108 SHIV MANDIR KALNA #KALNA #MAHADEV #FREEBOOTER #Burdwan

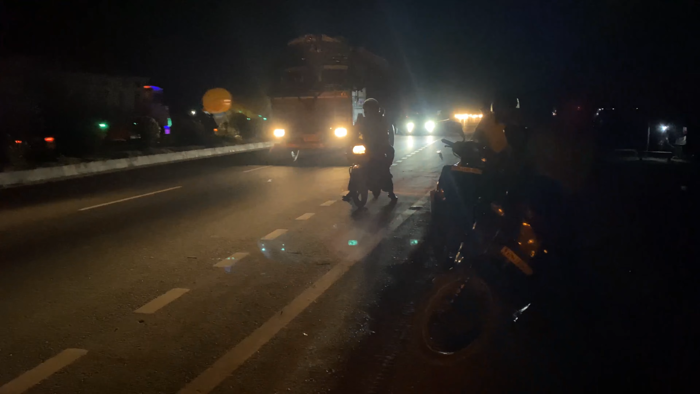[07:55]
कि बाइक चलाना नामुम्किन हो गया है डिवाइडर पर लगने जाड़िया भी देखके आपको समझ में
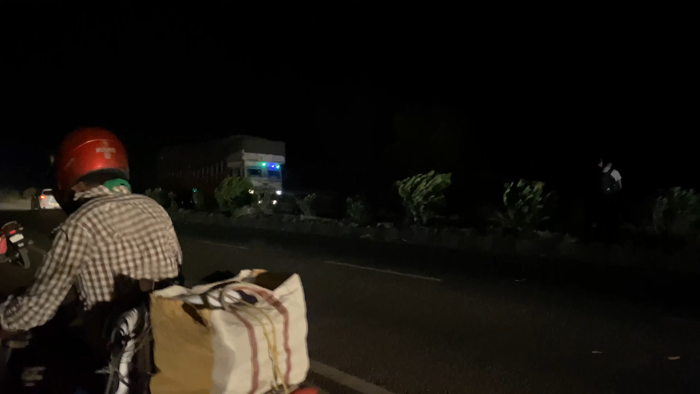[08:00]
आ जाएंगी कितनी जोरों से हवा चल रही है और वो तूर में आप देख पार है वो ट्रक्स